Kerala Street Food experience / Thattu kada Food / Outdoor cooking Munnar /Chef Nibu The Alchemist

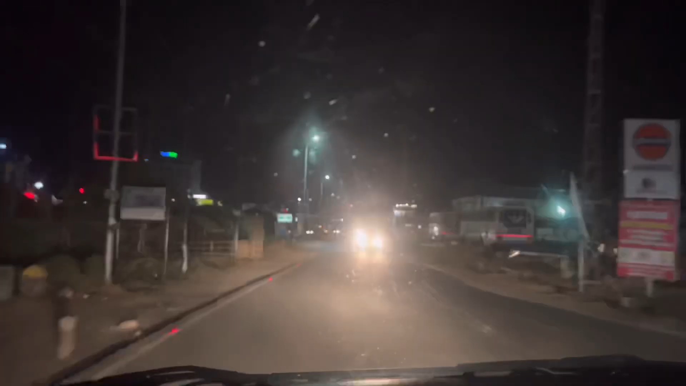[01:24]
എൻട്രൻസ് മൂന്നാറിന്റെ, അപ്പൊ നമ്മളിപ്പോ മൂന്നാറിന്റെ കവാടത്തിൽ എത്തിയിരിക്കുകയാണ്. ഇതാണ് നമ്മുടെ ഇവിടെ തൊട്ട് മൂന്നാറിന്റെ സിറ്റി തുടങ്ങുന്നത്.